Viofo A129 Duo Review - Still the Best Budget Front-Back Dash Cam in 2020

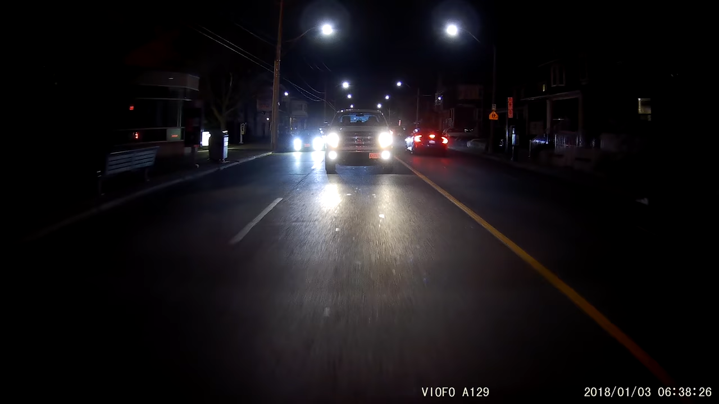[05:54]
You should have no problems unless they are very dark.